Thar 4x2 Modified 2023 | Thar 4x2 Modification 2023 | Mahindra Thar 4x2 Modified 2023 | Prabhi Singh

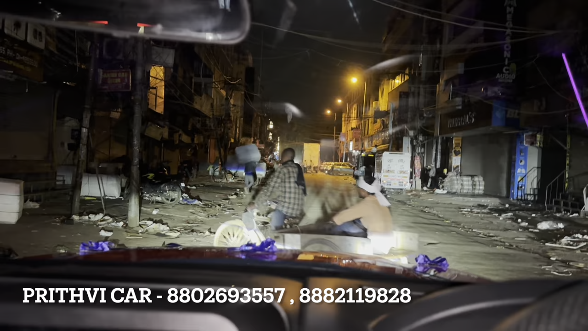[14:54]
बहुत जादा है मतलब गाड़ी � ऐ्सको पुरी और पने लाइट कॉस्करे में मोलों जादे देखो ब्लाइट काहां तक जा रही है बहुत दूर तक जा रही है यह वह